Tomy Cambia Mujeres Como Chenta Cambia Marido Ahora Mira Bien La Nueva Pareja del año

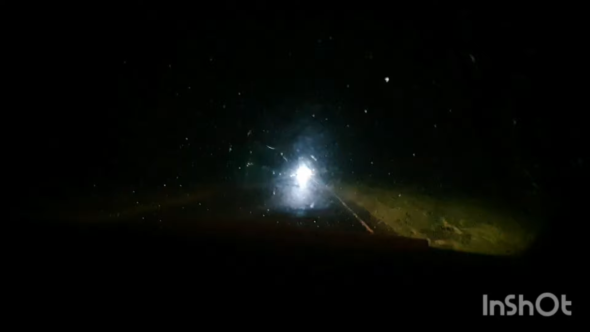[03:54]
para atrás para allá está lloviendo cuando bajo ahí usted